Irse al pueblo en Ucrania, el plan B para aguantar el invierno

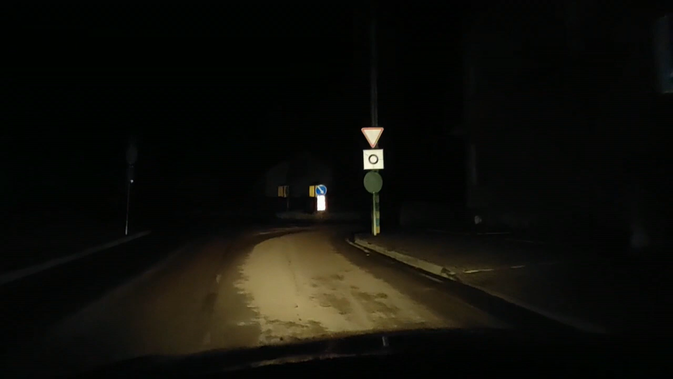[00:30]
La única luz procede de los coches y de alguna capilla iluminada en los márgenes.